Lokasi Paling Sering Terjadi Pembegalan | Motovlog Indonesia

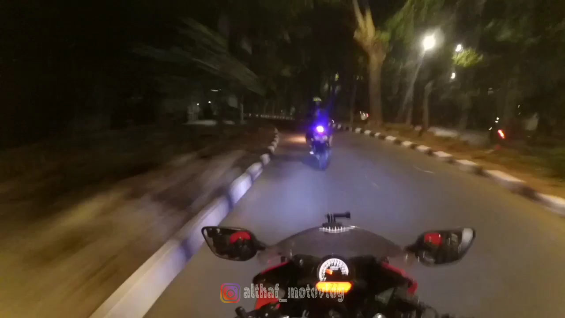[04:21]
Ya saya sudah sampai di lokasi kejadian Yang mana waktu itu saya di jamret handphonenya di daerah sini ya teman-teman Saya di jamret handphonenya itu pas tepat di daerah sini Tepat banget di daerah sini
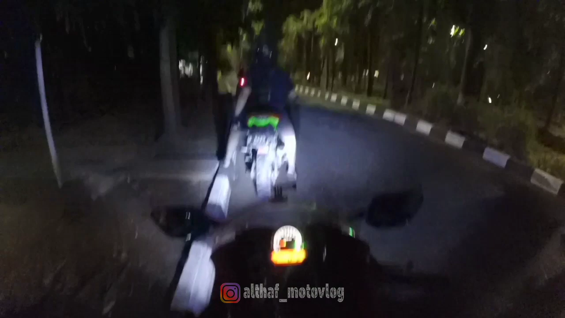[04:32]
Saya posisi itu waktu itu lagi berdiri disini ya
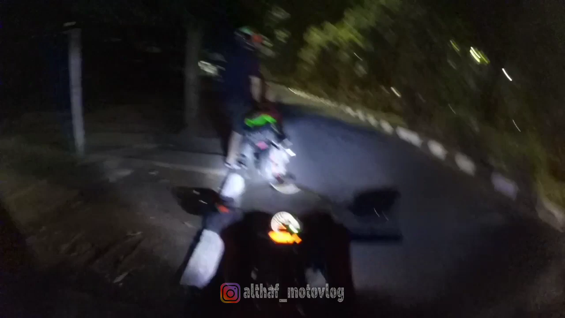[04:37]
Berhenti disini dan Aji Motovlog ada di depan saya situ Ada di depan saya
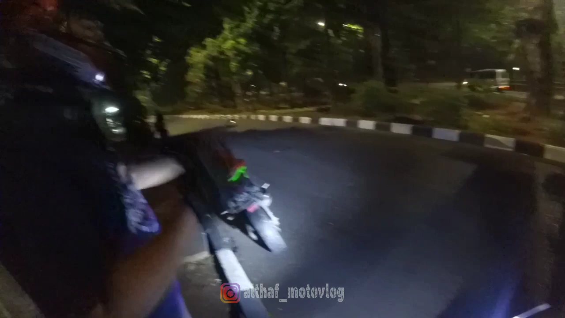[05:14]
Oh iya iya Kelihatan banget loh Iya Yang bikin itu orang gak kejar itu disitu tuh ada cabang Jadi saya bingung disitu Iya
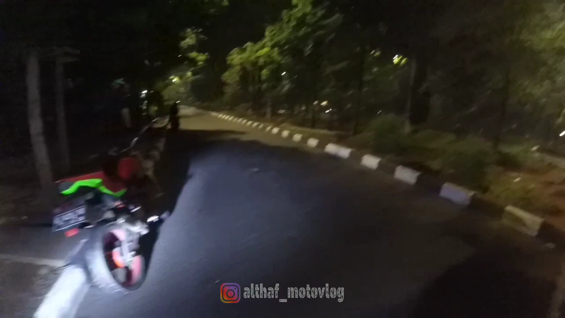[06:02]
Kalau belok kanan tuh Otomatis Kalau motor seperti itu Kalau posisi kenceng Langsung belok itu Sepertinya sih gak bisa ya Makanya itu saya memutuskan Untuk belok kiri Tapi alhasil gak tau Saya gak ketemu orangnya Itu sama sekali Saya gak ketemu ya
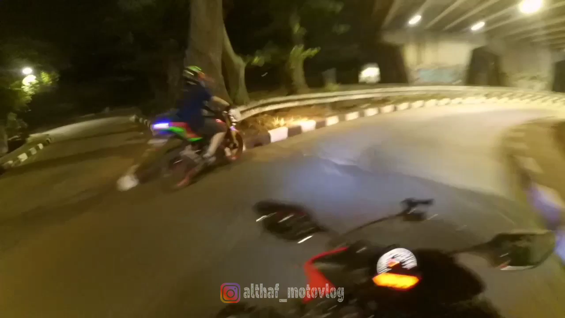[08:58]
Ini saya mau putar balik Dia gak tau Dia mau kemana
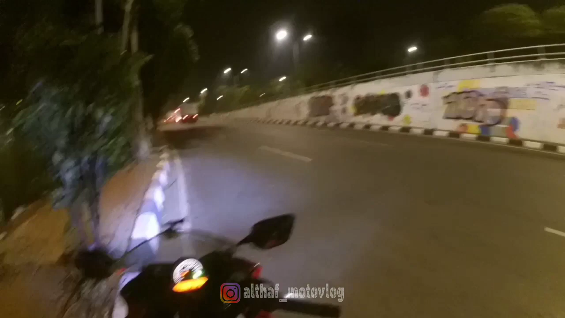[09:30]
Jadi sangat sepi sekali ya Kalau malam ya Jadi di himboh Jangan lewat sini Kalau malam Kalau cuma sendirian itu Jangan ya Ini saya berhubung bertiga Dan mau Merview tempat Yang waktu itu Saya kejadian Dan saya beranikan diri Soalnya saya juga diajak Sama si mas Bowo ya Oke teman-teman Mungkin untuk video kali ini Cukup sampai disini Pembahasan Dan Mengungkap ulang ya Menceritakan ulang Waktu kejadian Gimana Kronologinya itu Seperti apa Jangan lupa Buat tekan subscribe Terlebih dahulu Agar nanti